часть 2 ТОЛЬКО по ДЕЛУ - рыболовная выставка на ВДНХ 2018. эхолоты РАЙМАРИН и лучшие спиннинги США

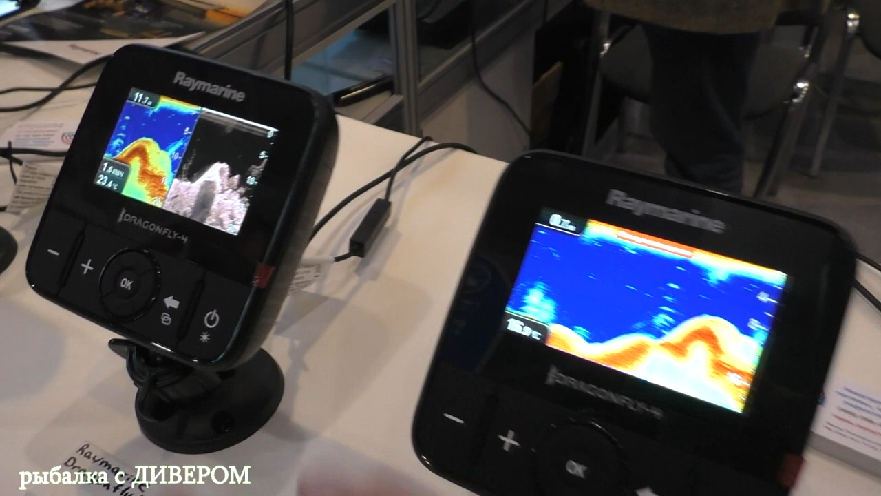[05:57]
В горизонте больше истории видно. Ну, сколько такой стоит в розницу, если вот так?
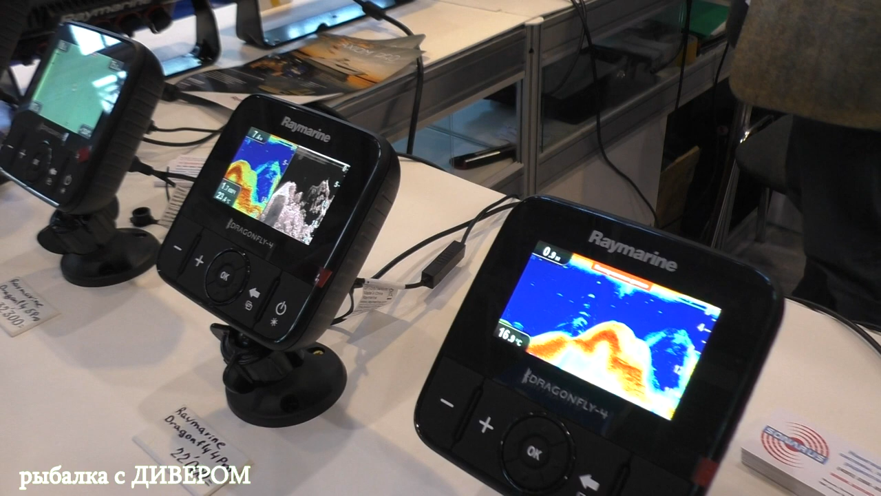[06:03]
22 тысячи. Это четвертый, 22 тысячи? 4 Pro, да. А, это 4 Pro, да? Да. А чем он отличается?
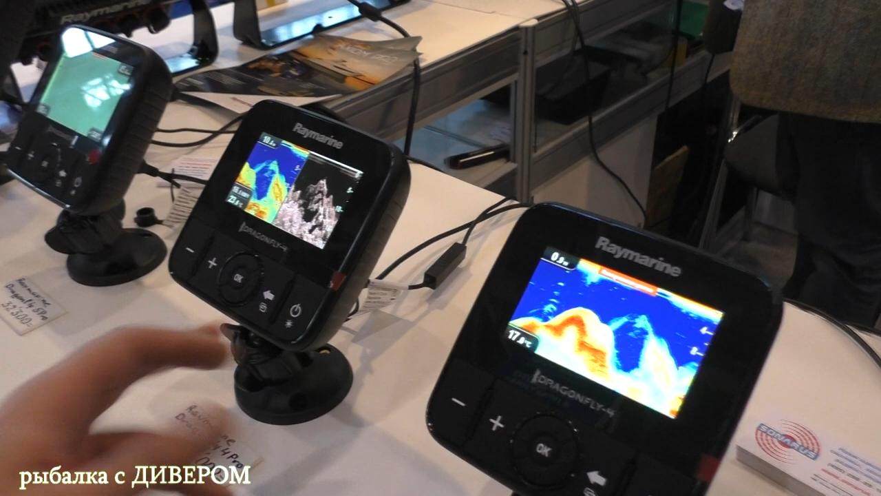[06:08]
Я там слышал, что есть другие еще, по-моему, 2 или 3 вида, по-моему, есть за других.
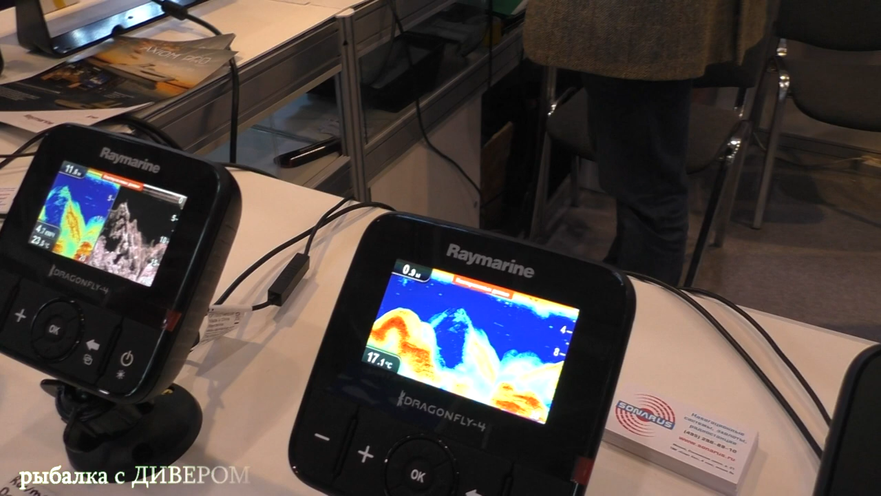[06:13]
У четвертой модели есть модель 4 ДВС, она выпускалась на данный момент, сейчас она уже не выпускается.
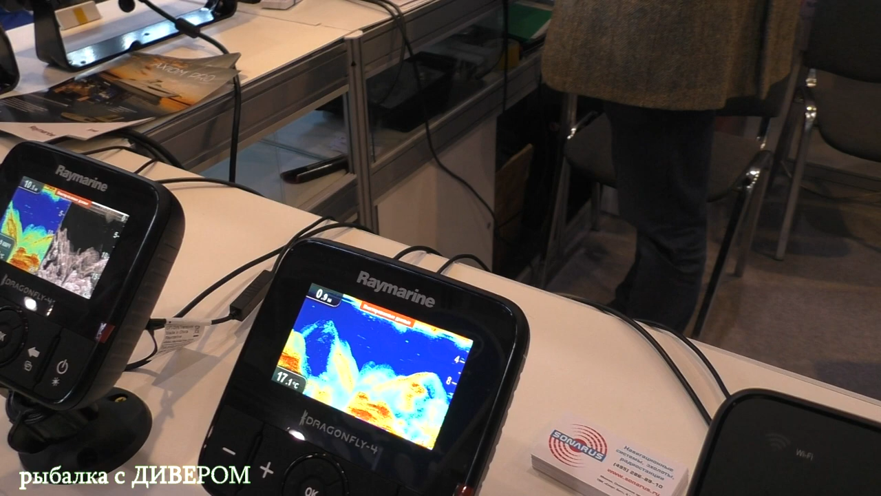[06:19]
Это просто два эхолота, сканер и сонар классический. И еще была модель просто со сканером.
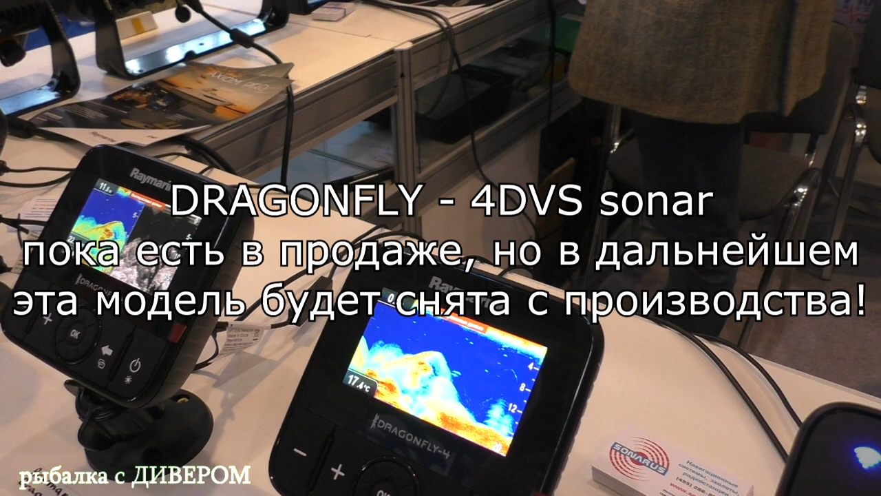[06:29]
Ну, со сканером, наверное, просто неудобно, а вот именно который ДВС, наверное, получается довольно-таки удобно будет, да?
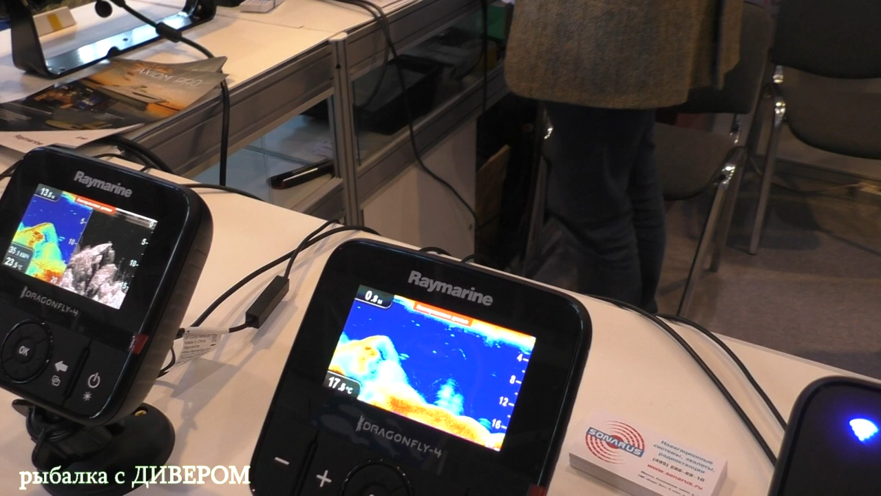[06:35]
То есть, в принципе, ну, то, что необходимо, то и есть, да?
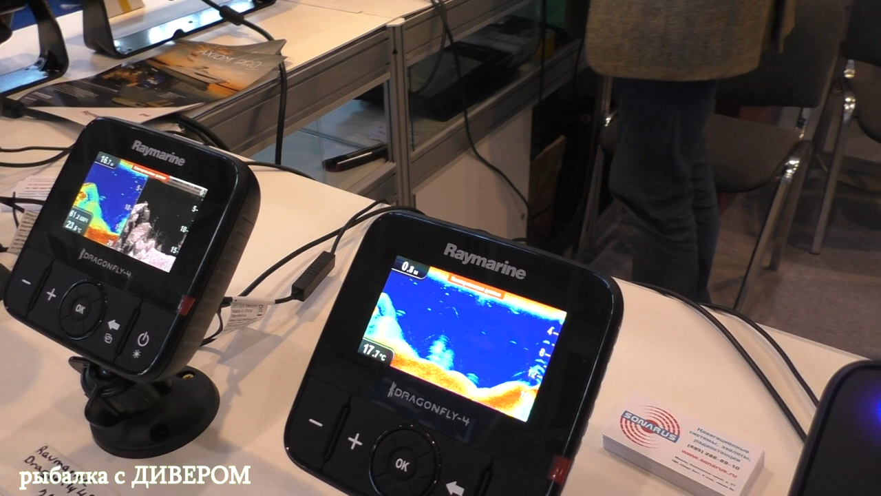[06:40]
Вы одновременно сравниваете показатели двух эхолотов, соответственно, анализируя себе в голове картинку и того, и другого эхолота, вы, соответственно, для себя выбираете какие-то...
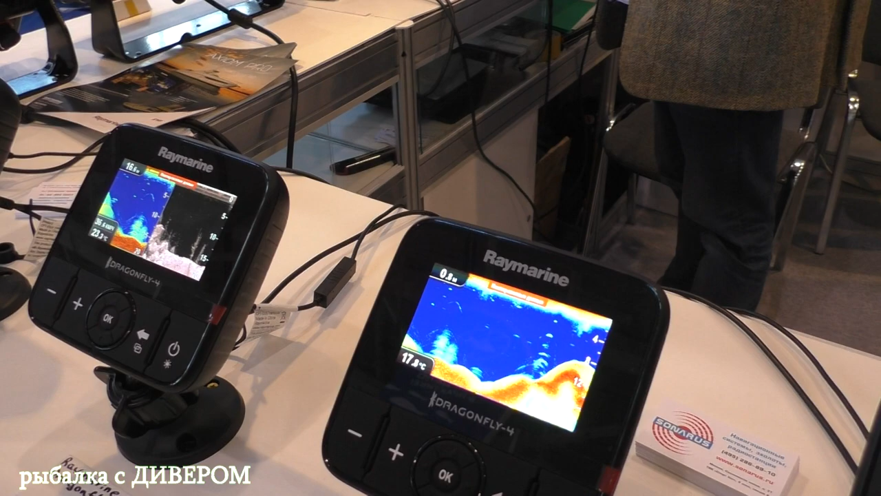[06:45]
То есть, она вот так и будет выглядеть, да? Да.
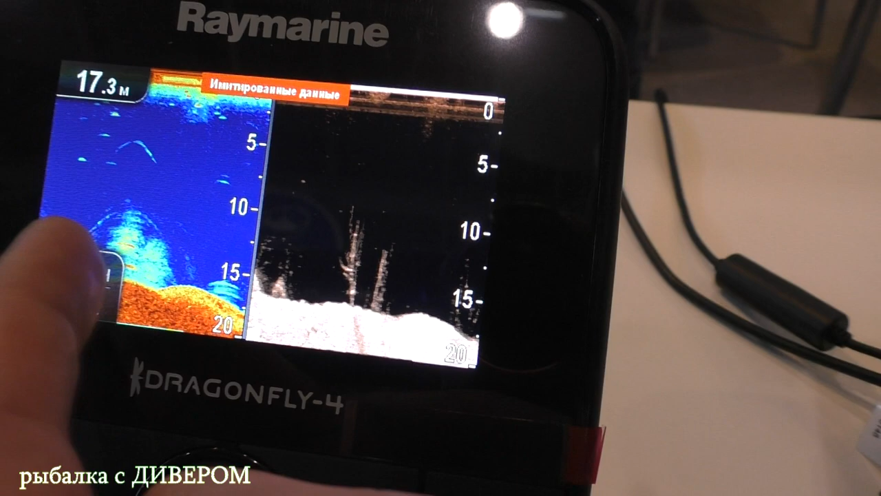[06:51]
On screen: depth 17.3 m
То есть, если здесь вот видно какая-то, не абсолютно, какая-то неровность с оптом, это, конечно, понятно. А это уже, конечно, коряга. Это уже четко, наверное, что-то коряга.
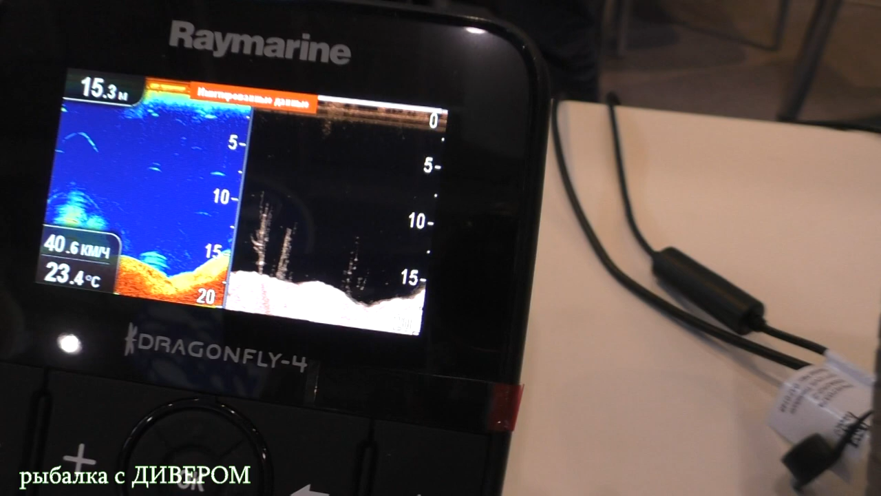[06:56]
On screen: water 23.4°C
Отлично, он реально вот так прям показывает, да? Да. Вообще кайф.
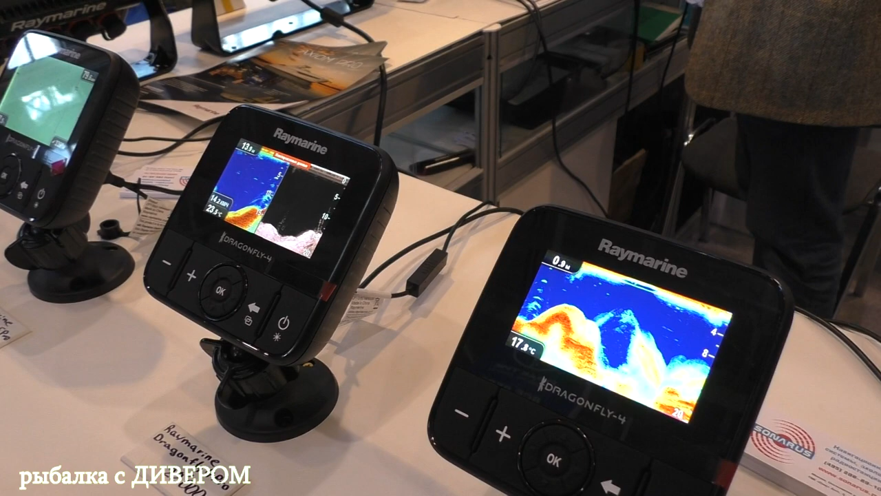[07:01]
А если вот, допустим, надумаю сейчас взять,
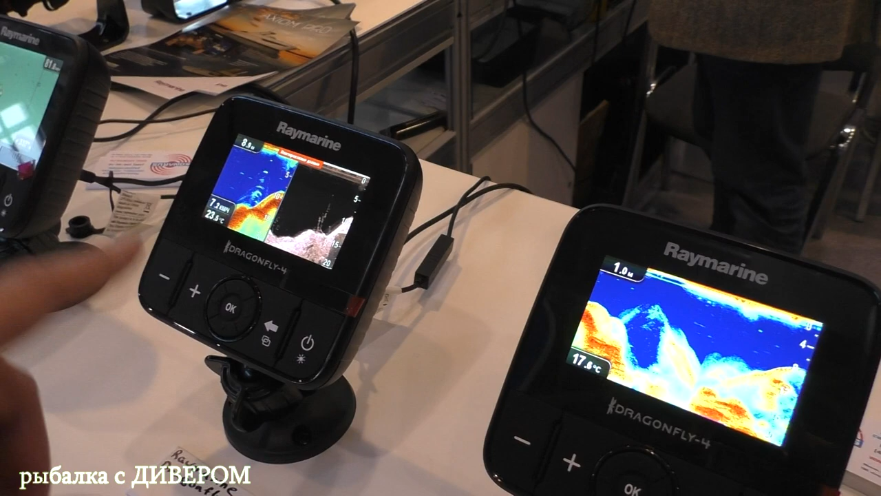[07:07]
есть такая модель 4 ДВС, которая, она же подешевле стоит? Вот, вот она стоит как раз. А, это 4 ДВС.
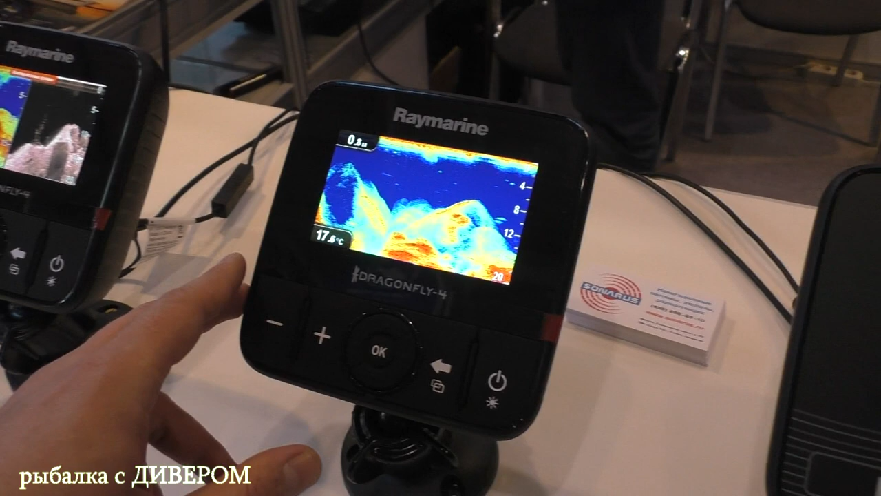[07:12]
Ну, она также делится, короче. То же самое, все то же самое.